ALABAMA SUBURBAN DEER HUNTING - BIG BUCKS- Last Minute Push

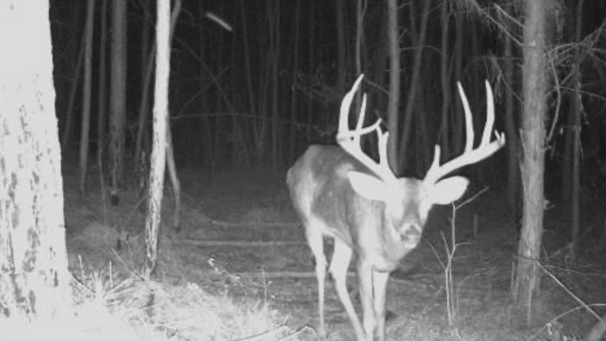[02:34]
He finally popped back up this morning. I was glad to see him and another, you know, big deer, Vader, that I've been watching all season. He showed up last night too. So